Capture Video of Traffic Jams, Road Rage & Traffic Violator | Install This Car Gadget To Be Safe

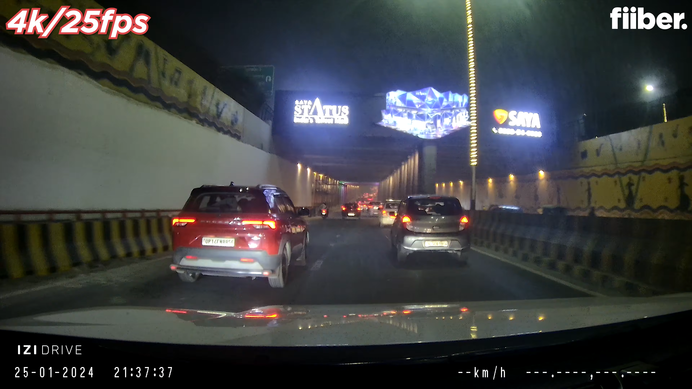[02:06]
This is the night footage captured on the EZ-Drive Plus and it's in 4K. Try making sure that you're recording in 4K quality as it gives you the opportunity to review the footage later. Despite the fact that the EZ-Drive Plus front camera has 2.0 aperture, the video quality recorded in FHD Plus resolution at night isn't that great.